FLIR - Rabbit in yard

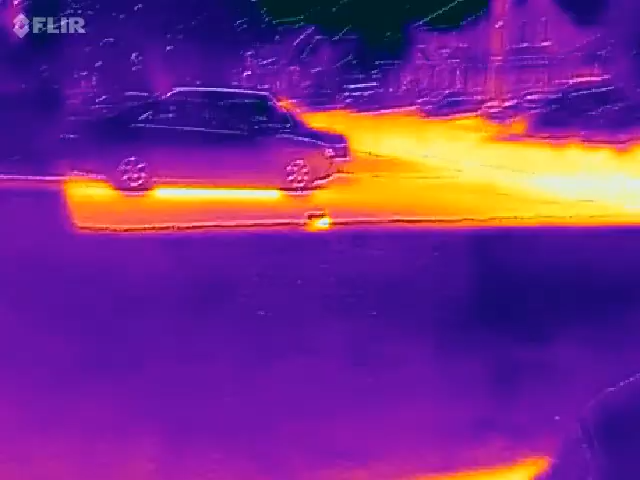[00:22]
actually isolate the heat a lot, don't you? That is amazing.
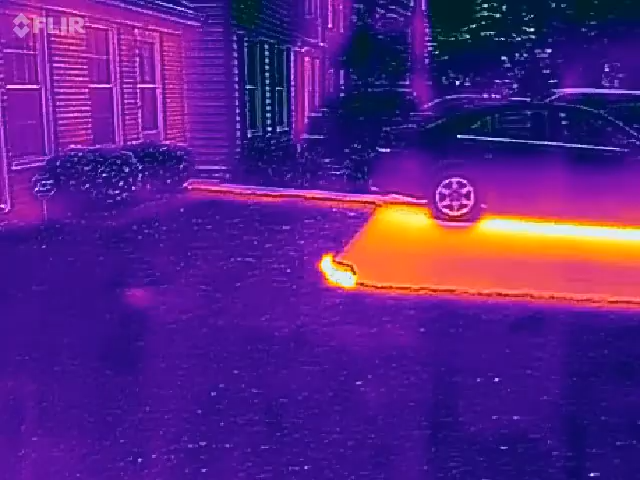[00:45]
Wow, you silhouette good. Come on.